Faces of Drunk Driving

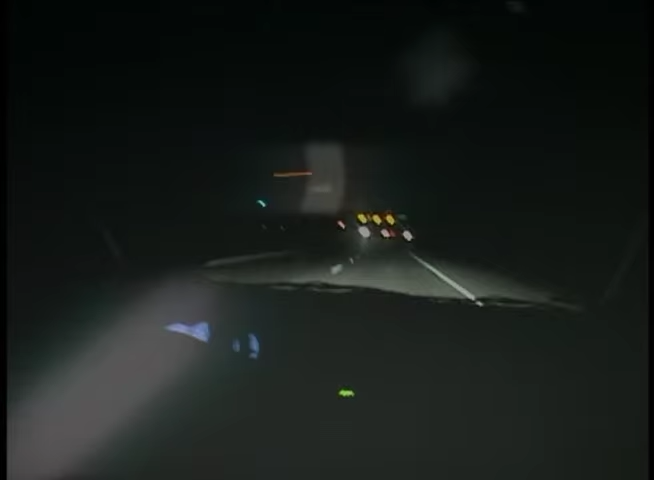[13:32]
One September night in 1999, a high school senior named Reggie Steffi took this four-lane road to get home.